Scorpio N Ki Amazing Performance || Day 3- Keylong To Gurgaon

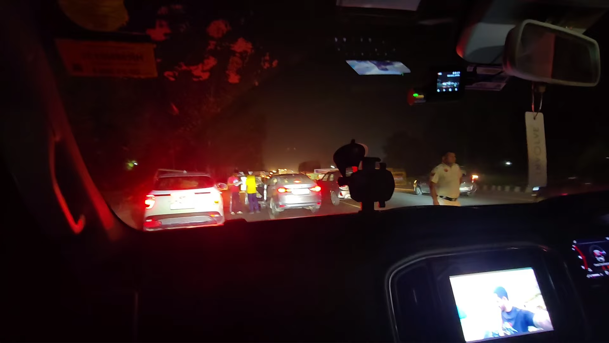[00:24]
भाई पिछले आधे घंटे से इस ट्रैफिक में फंसे हुए हैं हम लोग।
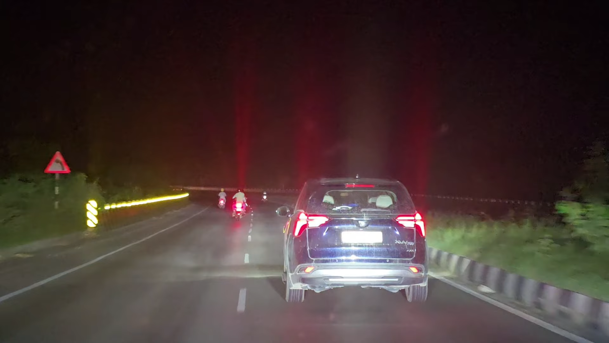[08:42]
भाई इतनी देर से हाई बीम चला के पीछे चला रहा था इसको, हमने कहा आ जा आ गया, हम नहीं आएंगे अब इसके, अब इसको हाई बीम के मजे दे रहे हैं हम ना।
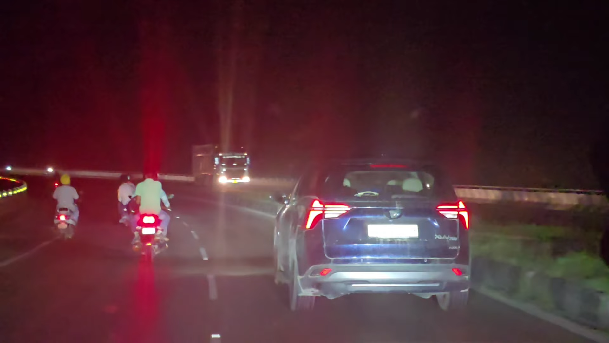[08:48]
स्टूपिड लोग हैं इतने ज्यादा।
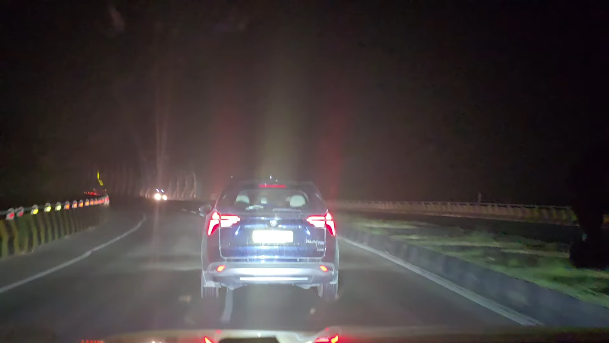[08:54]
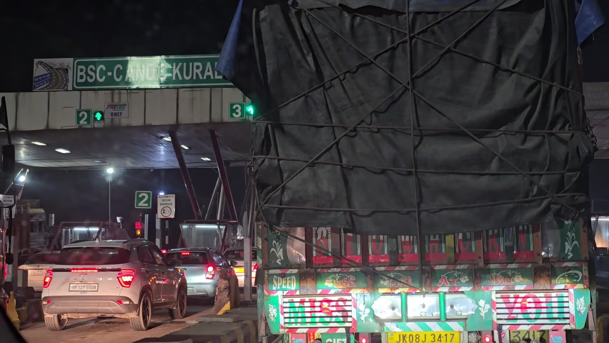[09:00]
तो गाइस कुराली का टोल आ चुका है,
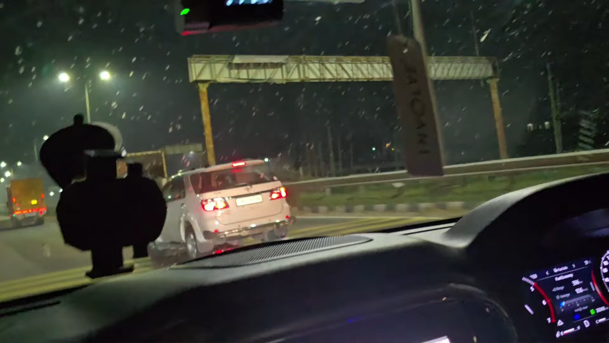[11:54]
शीशा पूरा भर चुका है, इतने मच्छर लग रहा है, बारिश ही हो रही है।
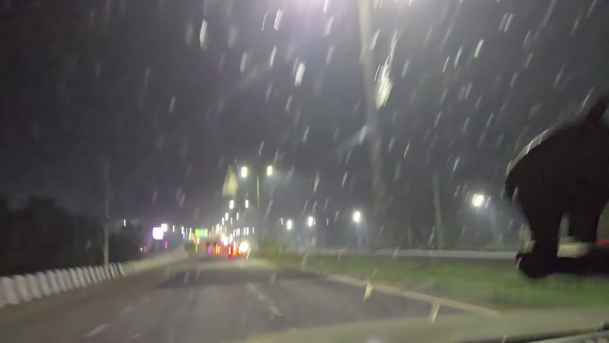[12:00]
हाँ मतलब तो पट पट, हाँ ऐसा लग रहा है बस ना ड्रिजलिंग हो रही है, टक टक टक टक, आवाज आए जा रही है,
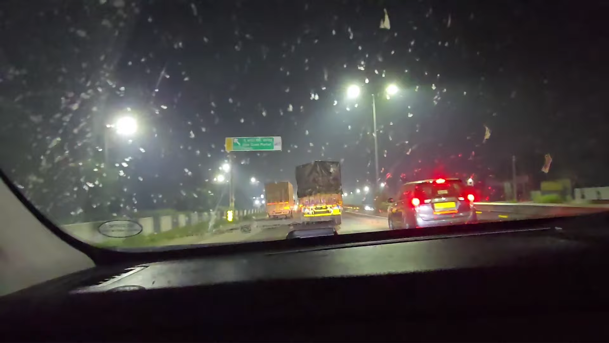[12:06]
और अब तो बाहर ही ब्लर्ड ही दिख रहा है बस अब शीशे से।
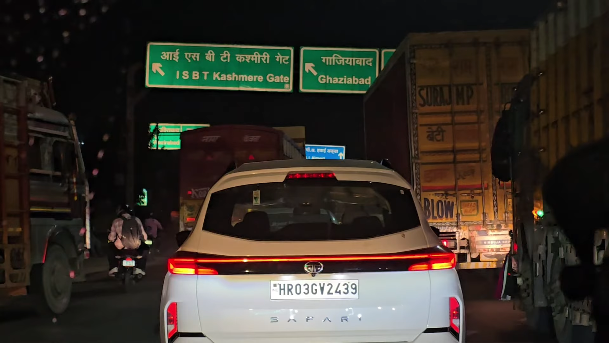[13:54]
तो गाइस दिल्ली में आपका स्वागत है, हम पहुंच गए हैं दिल्ली और हेड कर रहे हैं टुवर्ड्स गुड़गांव। भाई पिछले आधे घंटे से इस ट्रैफिक में फंसे हुए हैं हम लोग, फ्लाईओवर से नीचे ही नहीं उतर पा रहे हैं, और ये है पंजाबी बाग का फ्लाईओवर।